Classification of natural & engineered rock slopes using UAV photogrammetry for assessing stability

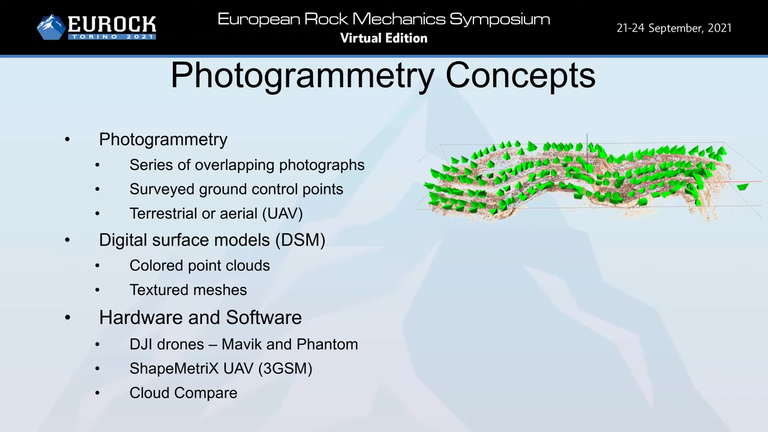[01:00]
On the location and orientation of various photographs that were captured. From the high resolution photographs we can create a digital surface model or DSM and that can be in the form of a colored point cloud or a textured mesh. The hardware and software required for undertaking photogrammetry include digital cameras, whether terrestrial or by UAV. In these cases Mavic and Phantom drones by DJI were used. The software used was ShadeMetrix UAV by 3GSM and CloudCompare.
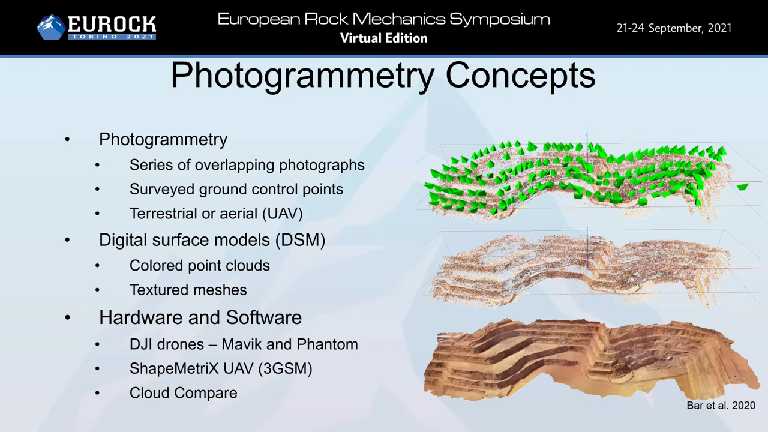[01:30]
The Q-slope method for assessing slope stability in the field uses seven parameters.